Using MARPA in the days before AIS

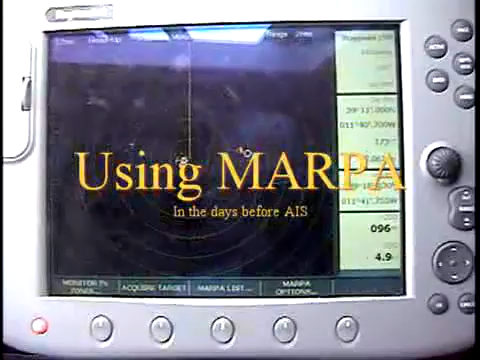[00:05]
This short video demonstrates how I used the MARPA feature on my Raymarine radar back
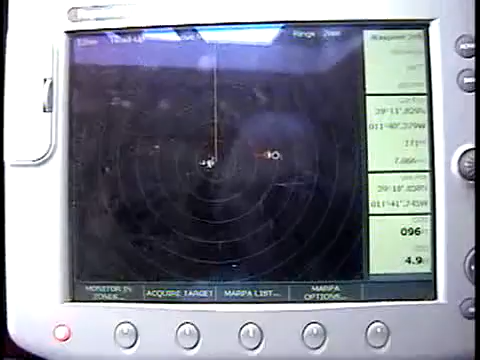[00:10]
in 2005 on a crossing from the Azores Islands to the mainland of Portugal.
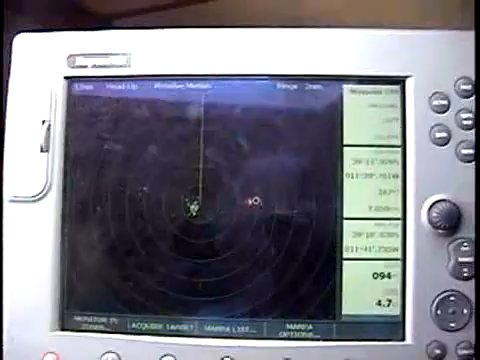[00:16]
In this case, you can see the Raymarine display.
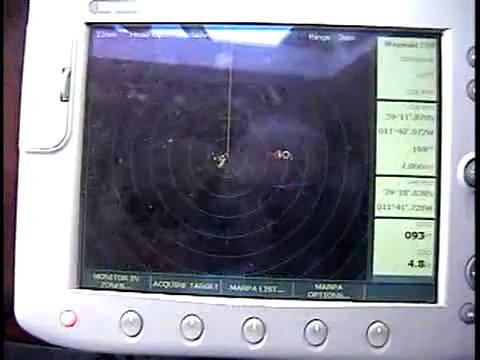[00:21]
I have got a target off to starboard of a ship that's crossing our path as we head towards Portugal.
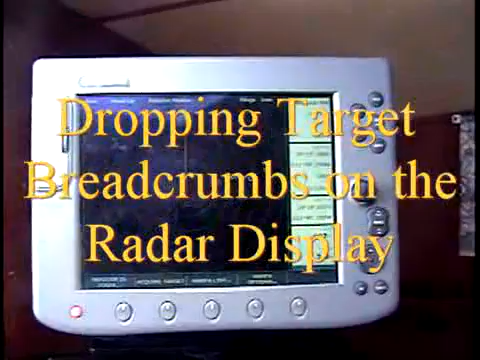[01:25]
My main use of the MARPA feature on my Raymarine radar is just for target tracking, keep tracking targets on the radar display.
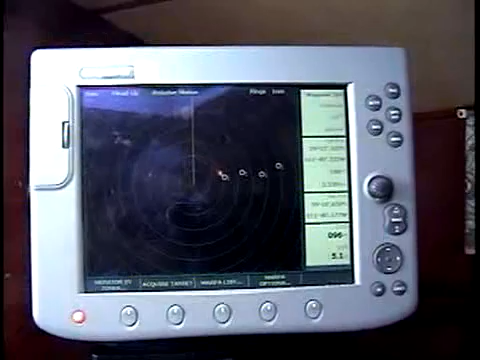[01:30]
I don't use it the way I use AIS today
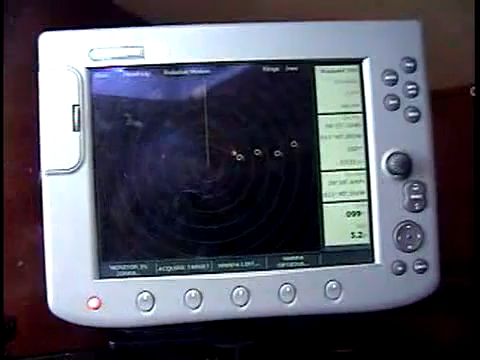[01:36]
for closest point of approach and other precise target information,
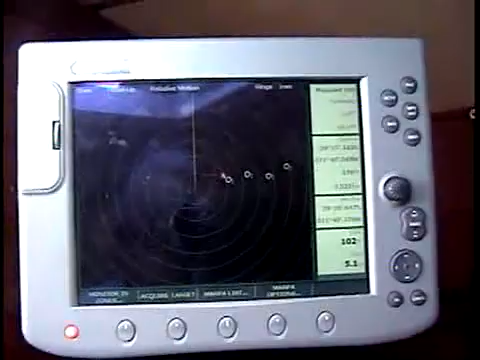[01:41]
but as you can see here,